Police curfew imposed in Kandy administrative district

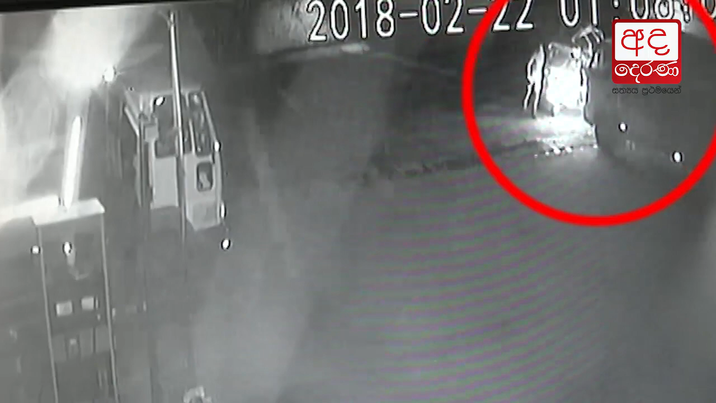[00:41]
रियदुरट पाहर देति बुणा मेंब पाहर देम सिदू आकारे इंदन पिरूम हाले तिबू आरक्षित केमरावान ही सटाहन वति बुणे में आकारे
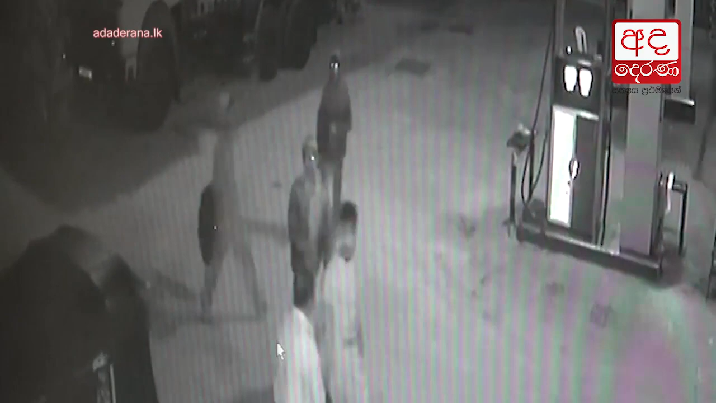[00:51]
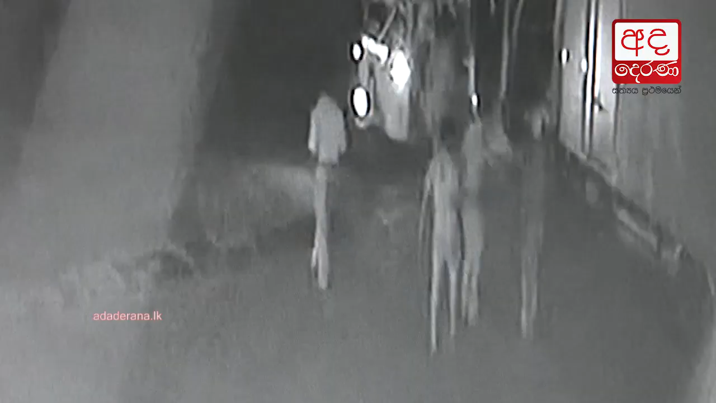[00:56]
पाहर केमर लख्वू लोर्या रियदुरू पासुव तेल्देमी